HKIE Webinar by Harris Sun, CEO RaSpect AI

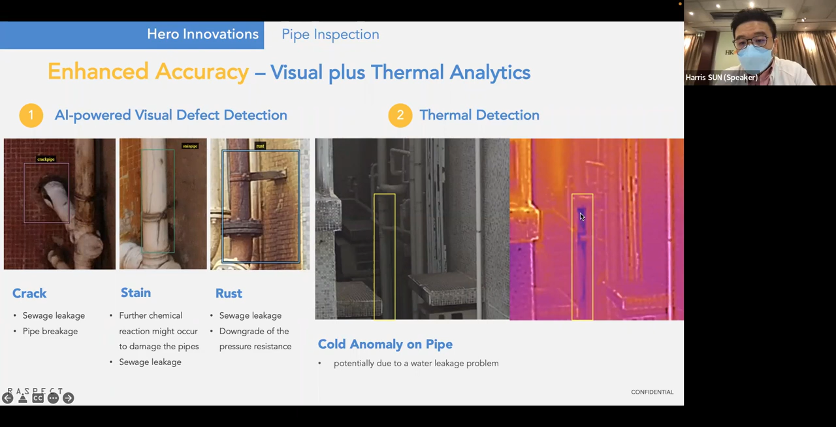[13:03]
啊、stain 啊、rusting 啊等等啦。咁thermal 方面咧。亦都其實可以好有效地去找到一些 thermal anomalies， 譬如你看到這條管呢在 thermal 很清楚是看到呢即是它現在滲緊水的、啊、那譬如你肉眼未必看到，但是在 thermal 其實 是可以清晰可見、啊、那剛才都提到了，就是我們這個平台上面呢其實是有一個即是 video stitching 那